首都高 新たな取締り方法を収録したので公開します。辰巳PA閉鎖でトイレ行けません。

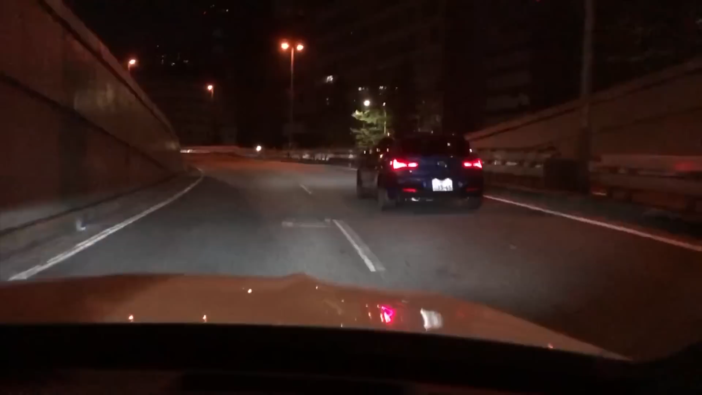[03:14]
はいここがねちょっとジャンプだねピョーンってまあ逆側はねジャンプだいぶ無くなったけどねこっちがまだジャンプあるね
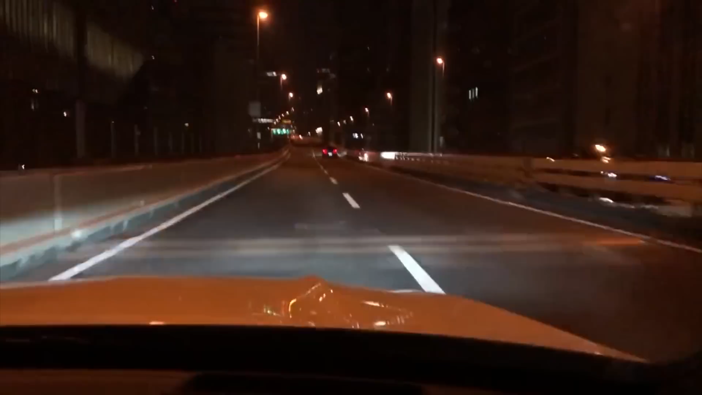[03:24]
そこでいいですねここが3号渋谷線ですね渋谷線の分岐になりますねここは結構渋滞するんだよね本来ねまあでも今1時26分土曜日の1時26分にしてはめちゃくちゃ空いてるいやほんとにまあだからなぜ動画撮ろうかなーと思ったっていうとこのねほんとに空いてるっていうのとルーレット族のね強化取り締まりをやっているために
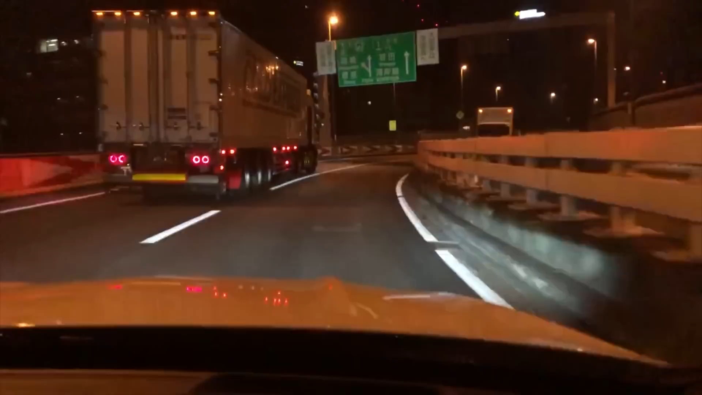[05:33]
トレーラーちょっと待ってちょっといろいろ回すけどすいませんちょっとね手前に入ります危ないよね右から合流左から合流ね結構あるからねはい来ましたここの分岐が右に行くとレインボーブリッジ左に行くと1号C1をそのままね1回り回っていくパターンですね
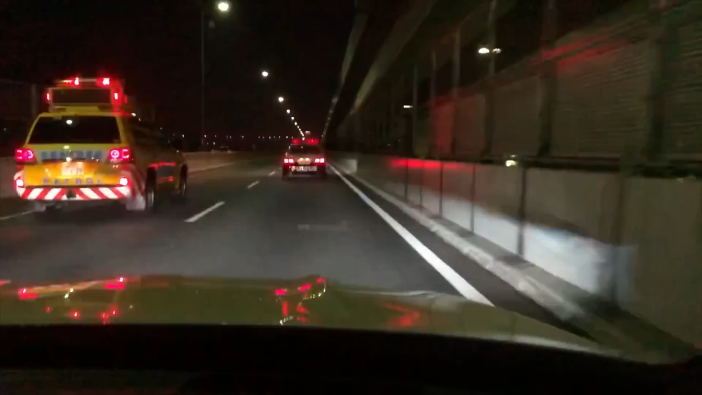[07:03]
なにこれ60キロなのにこれ60キロこれ出てないのにこれ60キロでしょいやあおっちゃいけないあおっちゃいけないあおっちゃいけないあおっちゃいけないでも自動運転だからえなんでなんでこれどうすればいいのこれね左に入れないんだけど左にえ?
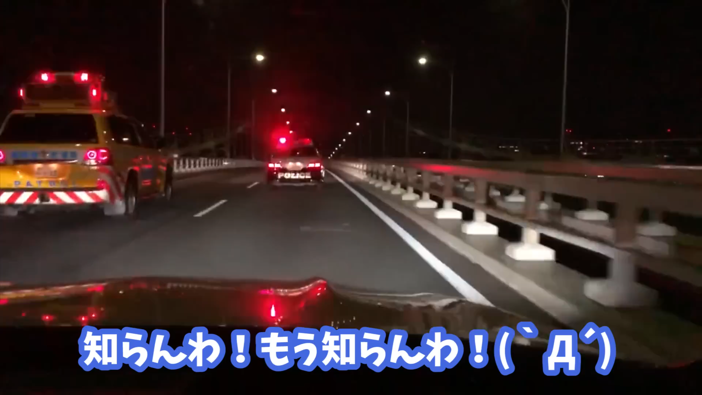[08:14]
知らんわもう知らんわいやでも取り締まりの方法としては正しいよねこの取り締まりというかその今までの今までの速度出てる人たちを取り締まるっていうやり方
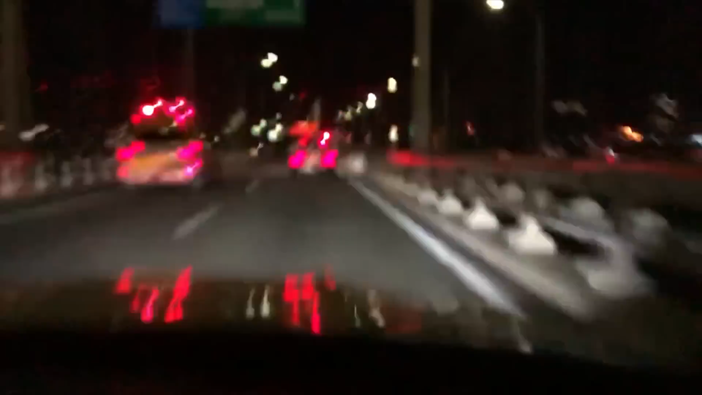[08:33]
ではなくて事前に事故を起こさせないっていうために制限速度で車線を塞いで走る要は飛ばさせないっていうやり方は俺正しいと思うんだよねこの取り締まり方法は非常に非常に良いと思いますよ非常に良いと思う俺はとても良いと思います一応俺今そうですね
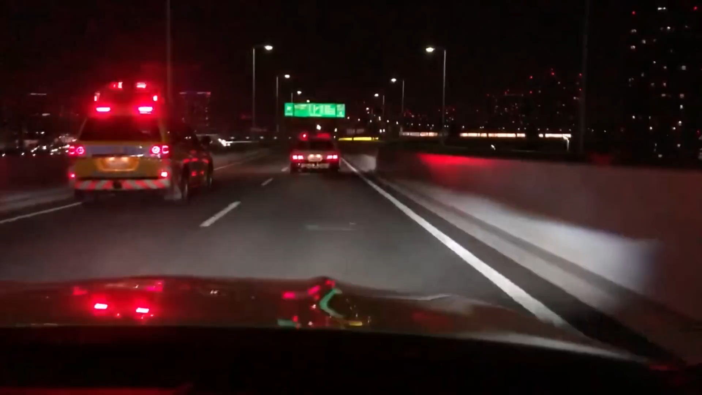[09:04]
大体66キロがメーター誤差があるから66キロが多分GPS上で60キロなんですけど今だいたい58キロぐらいかなあ、54キロだねなんとなくこう見えてるでしょ見えてるでしょ見えてるでしょねこれは正しいと思いますよ取り締まり方法は正しいと思います
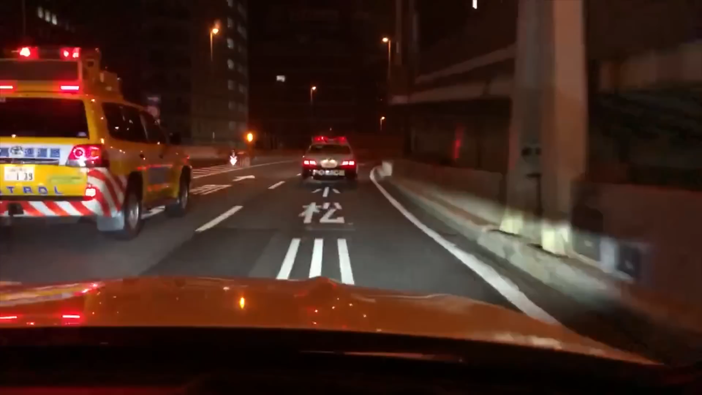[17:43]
これはまずい今だ今だ今だ右から行くぞ行くか行かねえかはいものすごくいい遅れだけど車はC63ですね600馬力仕様になってますね600馬力あるんでまあワンチャンパトカーは追いついてこれないと思うんだけど
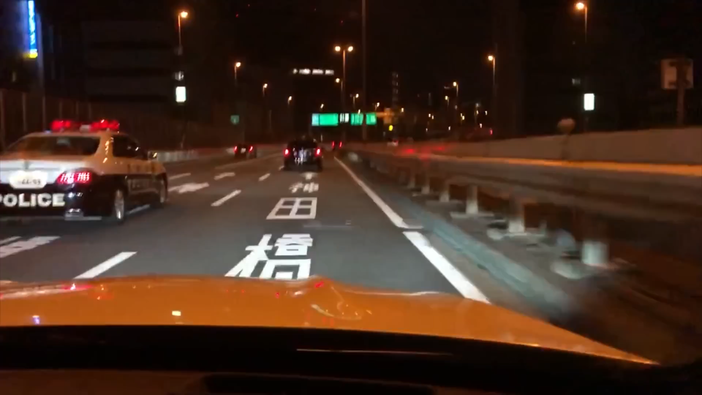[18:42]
さあじゃあちょっとね俺はご苦労様です行った行ったバイク行ったバイク行ったパトカーがね行ったはいというわけでね制限速度解除したんでここからね制限速度をしていきたいと思いますあーいっぱい行っちゃったわはいえーというわけでねやってきましたけどねいかがだったでしょうかね